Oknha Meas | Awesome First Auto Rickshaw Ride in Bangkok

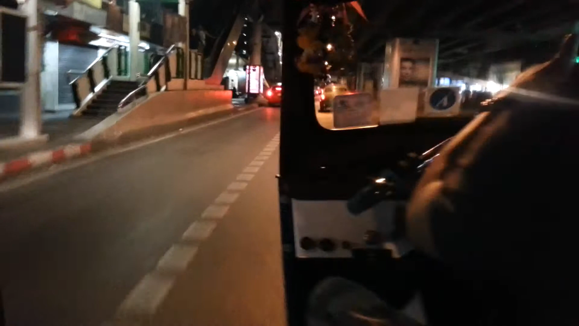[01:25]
There's a left turn. Left turn? Yeah! Wait, I think right here, left turn, yeah right here,
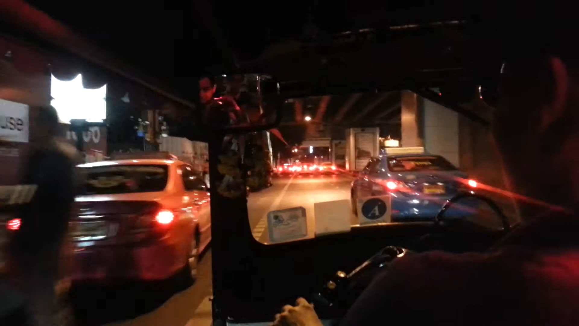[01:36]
okay stay here, it's good,
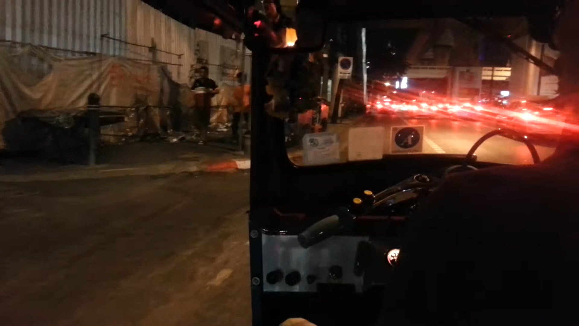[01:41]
go forward a little bit, alright,